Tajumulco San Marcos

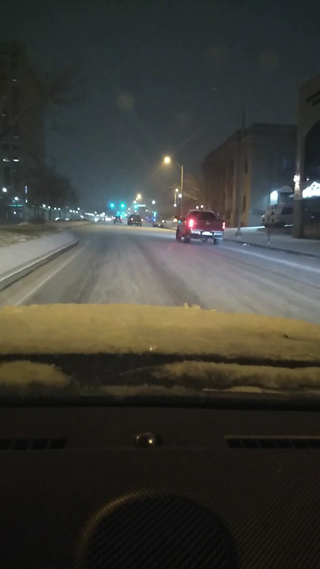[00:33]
Saludos, pariente, desde aquí de Colorado, para Guatemala, para todos los paisanos por allá, saludos. Aquí estamos en el centro, los edificios, bien hermoso, mira. Ok, vamos a tranquilizarnos tantito porque hay una tira aquí en la esquina. Aquí está la tira, no sé qué pasó. Creo que tráfico, no sé qué pedo, ¿verdad? Pero aquí anda tranquilo, mi raza.